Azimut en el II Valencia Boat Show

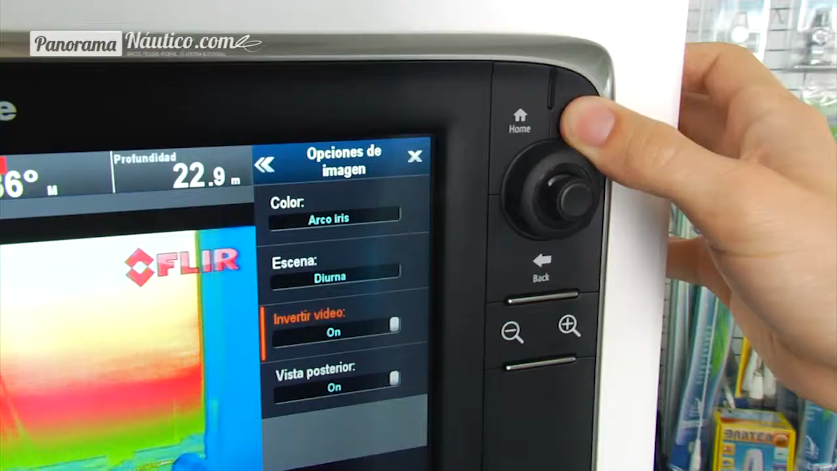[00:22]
Vitry Frigo o las cámaras térmicas.
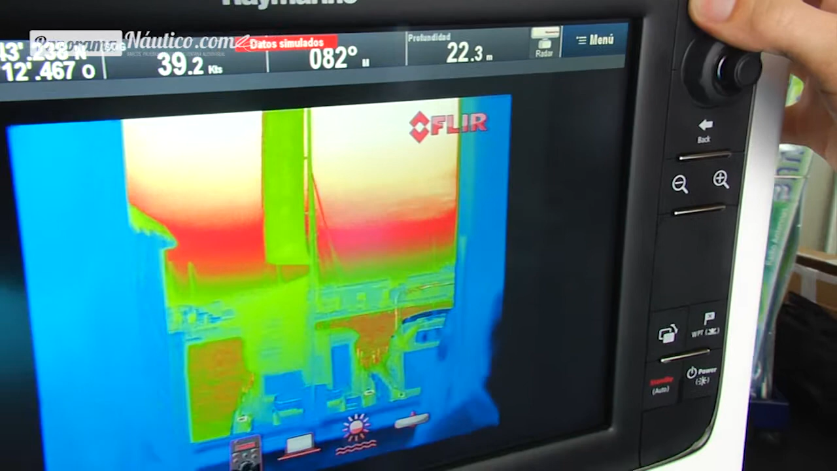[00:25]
Además hemos traído este año una novedad que es el Spot Phone,
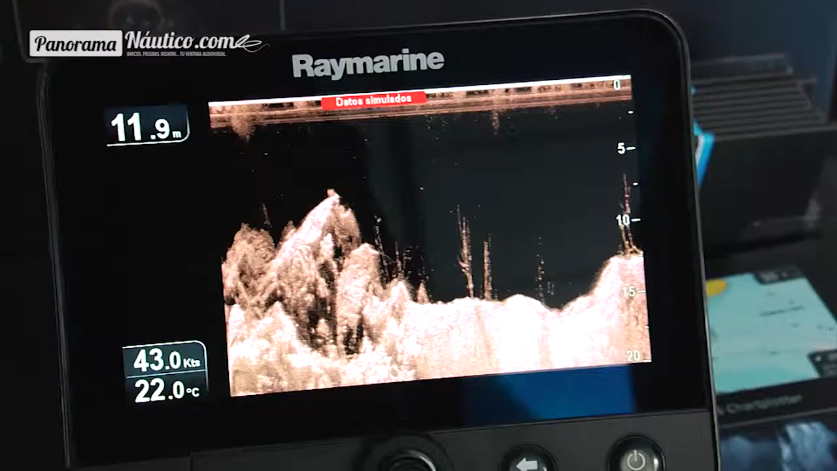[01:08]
On screen: depth 11.9 m, water 22.0°C, speed 43.0 kn
es una pantalla que está dando muy buen resultado enfocada en marcaciones de pescadores de pequeñas dimensiones.